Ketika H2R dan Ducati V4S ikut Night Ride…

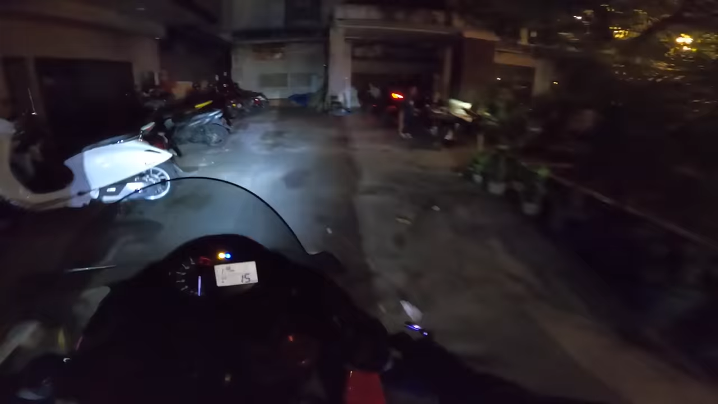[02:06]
Kita sekarang mau keluar dari Zen. Malam minggu Zen rame banget guys tuh. Banyak yang patah-patah nih lehernya.
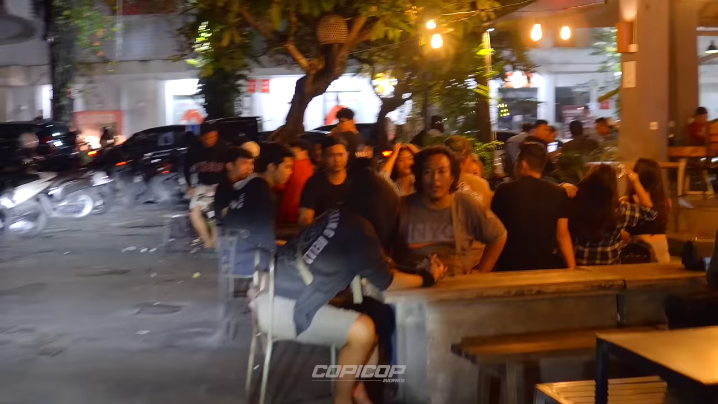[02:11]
Banyak patah-patah ini lehernya, buset.
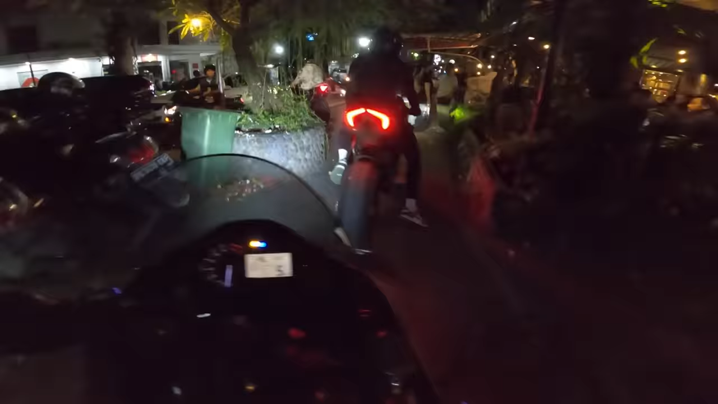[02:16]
Halo kak, halo permisi, kita mau lewat.
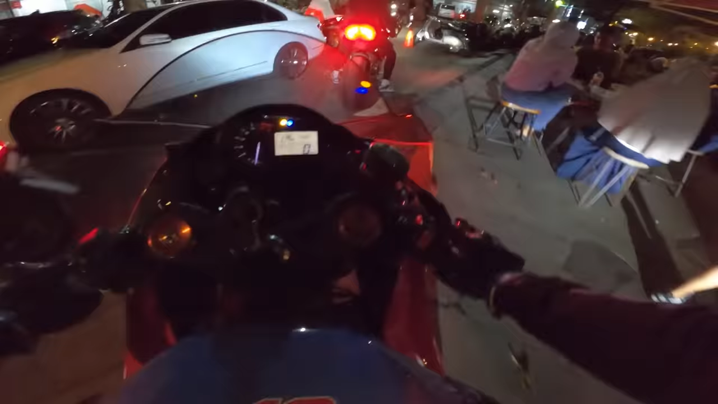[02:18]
Tadi kita berangkatnya cuma bertiga, berempat. Sekarang berapa guys?
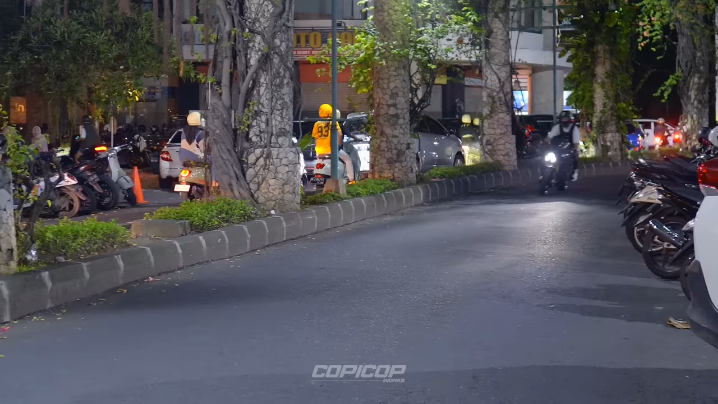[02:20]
Gila tuh, ada AJ, ada Oliver. Oh, squad lah hari ini guys. Kita kayaknya si bensin dulu enakan deh. Ini rame banget sih guys tuh. Buset, ada AJ ya, bawa dua.
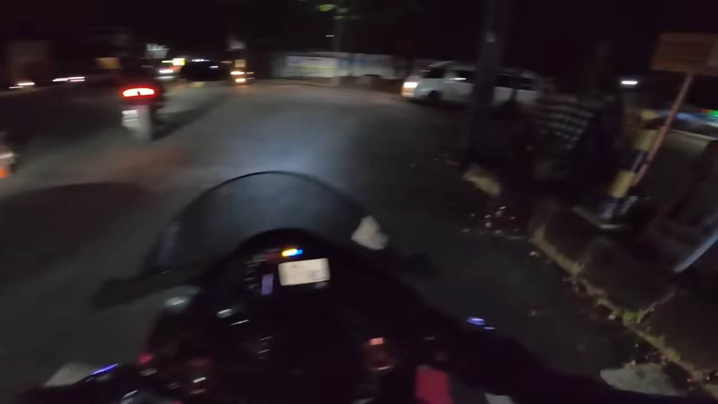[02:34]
Ini kita menyeberang, mau isi bensin dulu nih biar pada enak semua nih ridingnya. Aku belum isi bensin guys, lihat tuh. Fuelnya nyala dari tadi anjing. Cop mana nih cop?
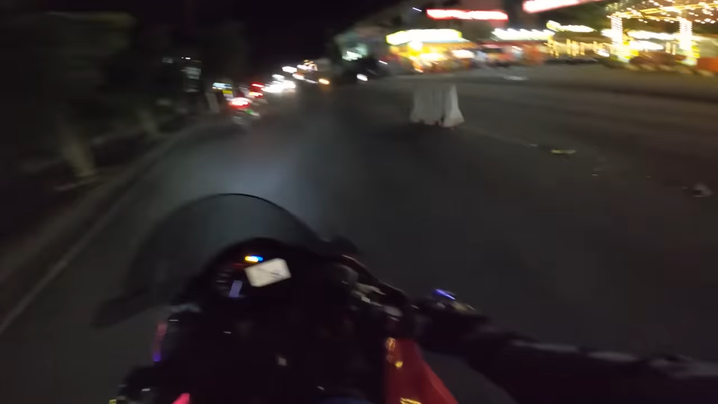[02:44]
Kita kasih si cop dulu nih biar video-video enak.
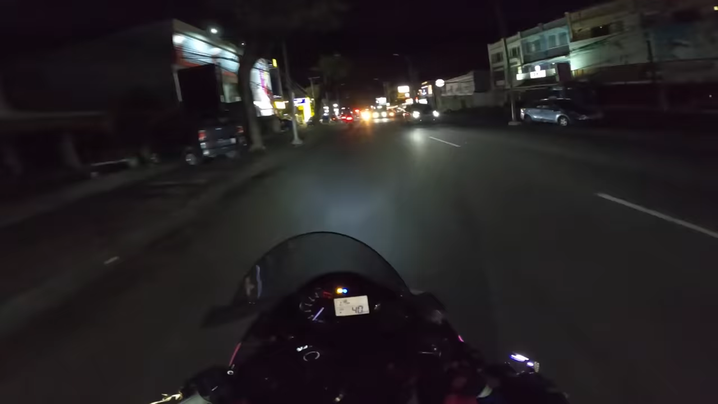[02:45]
Wah, lampunya mati guys. Gila suaranya. Enak banget. Wih deh, rame banget guys malam minggu di Bali.
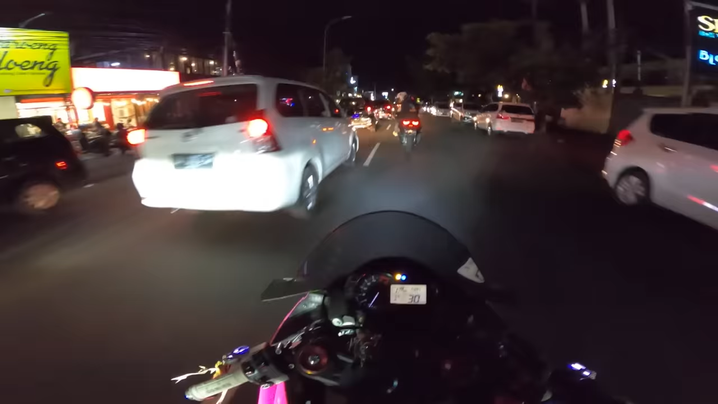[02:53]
Gila. Ini jam berapa ya? Masih rame ya? Buset.
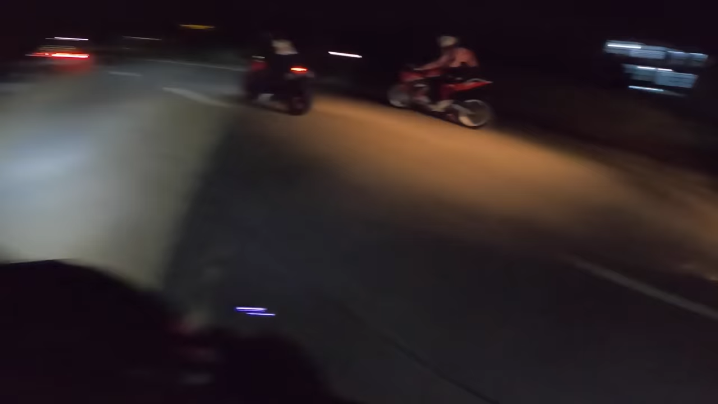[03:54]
Gila, night race hari ini arogan sekali. Moge-moge ini guys, terhati ya guys. Buset, diterobos. Gila.
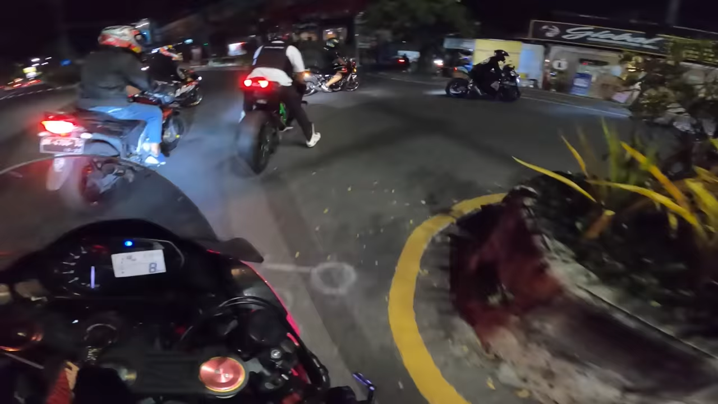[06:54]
Ya berarti ya, orang-orang yang dapat H2 tahun ini hoki banget sih. Beruntung banget sih. Banget. Gila lihat tuh. Banget. Gila ramai banget, ciwi-ciwi. Aduh.